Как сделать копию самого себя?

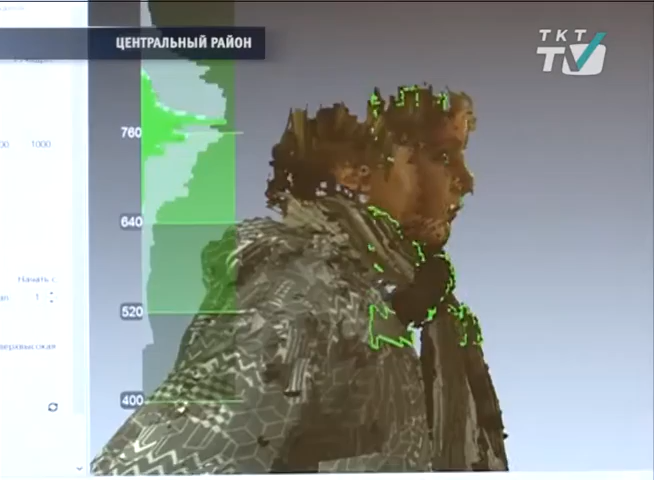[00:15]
Вот сейчас можно видеть на экране, появляется цифровая копия нашего объекта.